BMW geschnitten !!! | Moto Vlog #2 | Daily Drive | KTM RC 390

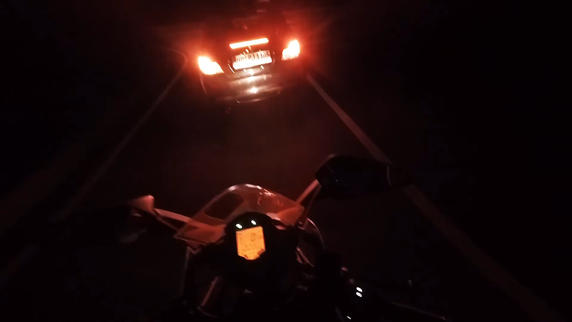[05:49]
Auf dem kleinen Stück Autobahn bin ich eben ein bisschen schneller gefahren. Guckt euch den Spiegel an. So gehört er richtig.